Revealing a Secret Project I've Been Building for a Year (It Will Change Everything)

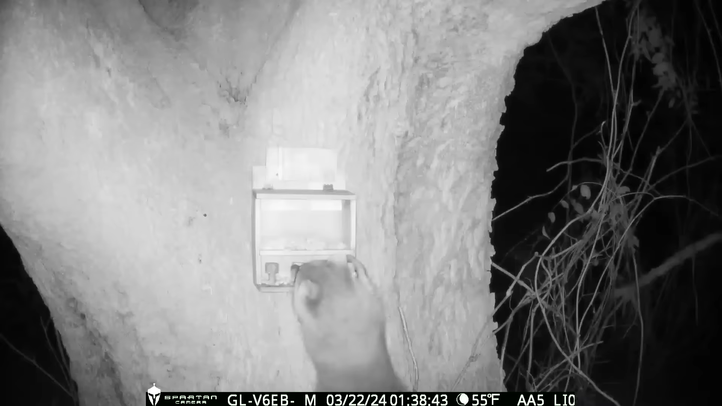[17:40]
And right out of the gate, we had some installation issues because we didn't factor in the weight of raccoons. But I left the camera rolling and was surprised to see the amount of wildlife that used this big old oak tree as its home.
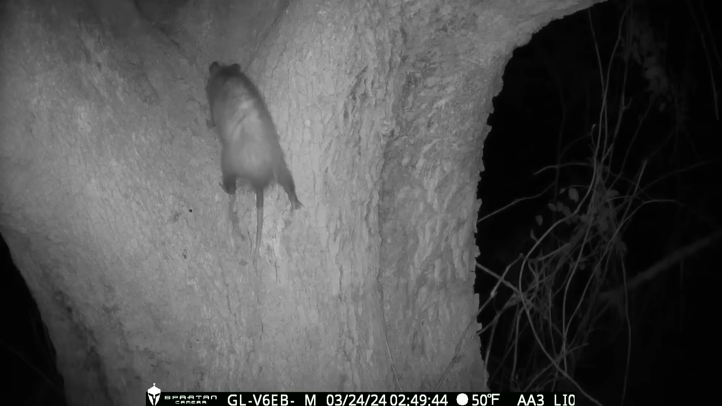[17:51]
We got George Jones, a little field mice,
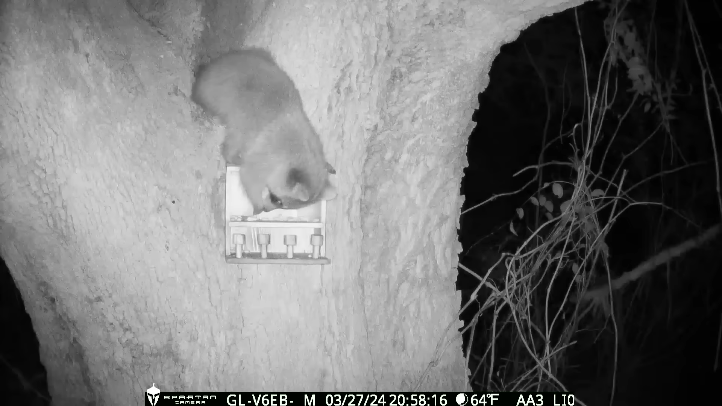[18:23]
But the raccoon was the only one intrigued enough to try to break into the nut vault and access the full stash. And watch him try to learn how the door slides up and down. And he's working hard and he's pretty efficient. Now on the other hand, we all know George Jones has gotten old and he's doing all he can just to make it up to the nut bar. But he's not as strong as he once was. And down he goes. But the raccoon is determined to figure out this puzzle and is not going to let it beat him.